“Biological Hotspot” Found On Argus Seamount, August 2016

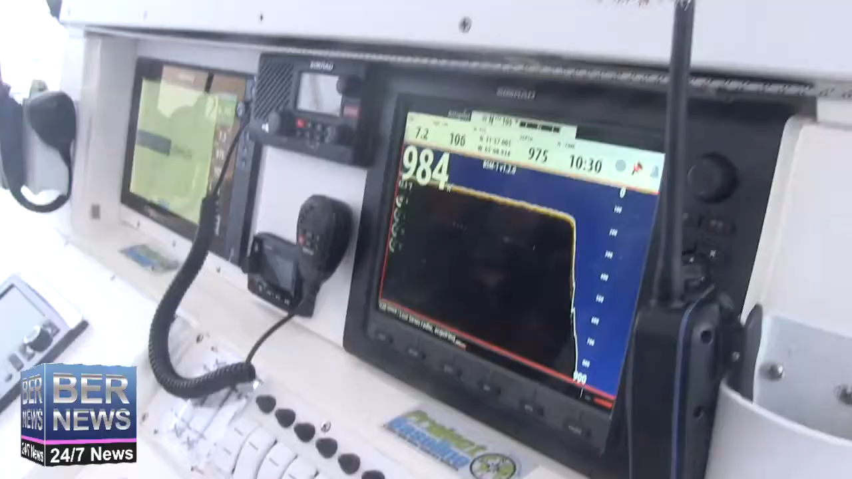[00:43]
It goes down into the depth. Yeah, but it doesn't go vertically down. That's really like, you can see how jagged it is,